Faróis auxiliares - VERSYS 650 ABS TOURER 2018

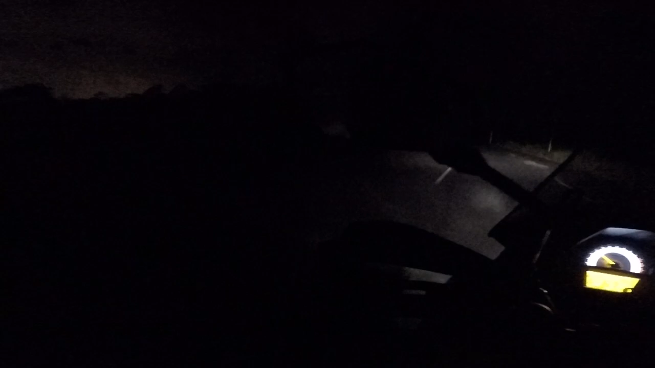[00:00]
Alexandre XR-300 Fazer um passeio noturno Deixa eu ligar aqui o farol auxiliar Melhorou né
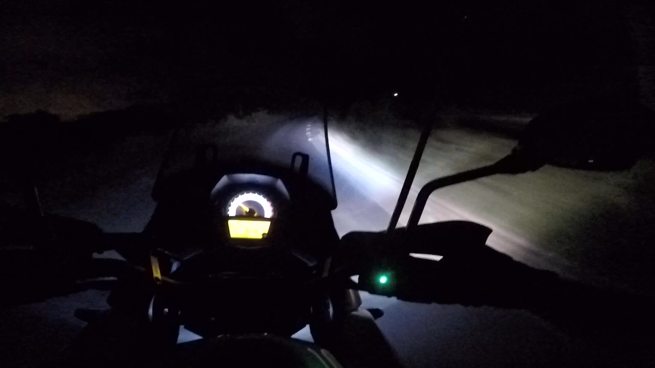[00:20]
O pessoal perguntou sobre esse farol auxiliar Onde foi que eu instalei, que marca é Quem perguntou isso é porque não viu os primeiros vídeos da moto Essa moto é a versão Tourer É a Vestis 650 Tourer da Kawasaki E essa é uma versão,